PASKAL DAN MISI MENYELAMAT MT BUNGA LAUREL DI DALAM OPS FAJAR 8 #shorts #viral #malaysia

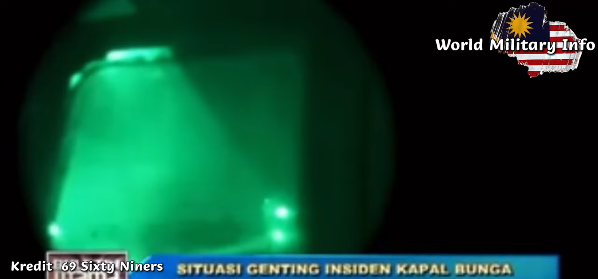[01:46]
Helikopter Fennec TLDM turut diatur gerak bagi melakukan pemantauan dan memberi bantuan
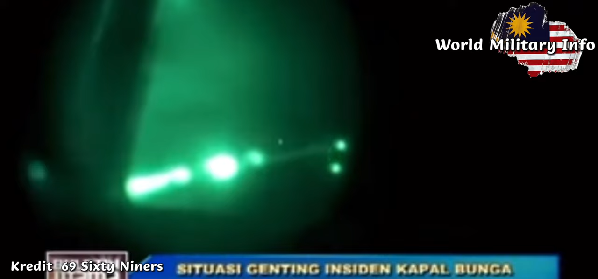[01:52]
tembakan daripada udara Lanun daripada kapalnya cuba menghampiri kapal MT Bunga Laurel bagi memberi
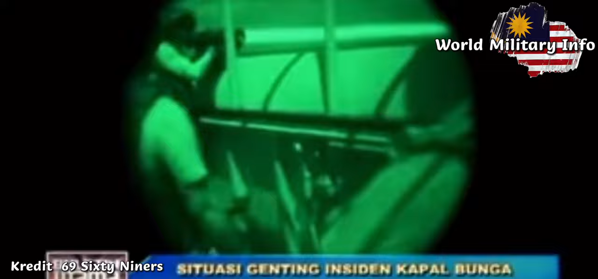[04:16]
segera tindakan menyelamat dilakukan anggota terbabit Saya bimbangkan keselamatan anggota kru-kru kapal di bunga Laurel
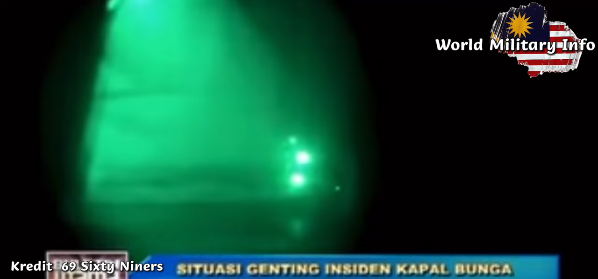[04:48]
sekumpulan Lanun berada di sebuah kapal induk Lanun Mereka dikatakan lebih berpengalaman dan memiliki pelancar roket serta sendyata berat lain
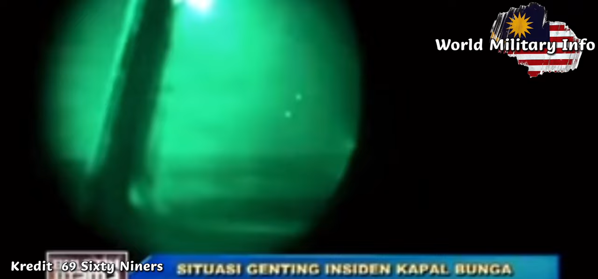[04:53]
Helikopter TLDM terbang selama hampir 2 jam Timbakan kemudian dilepaskan bagi menghalang Lanun merapati kapal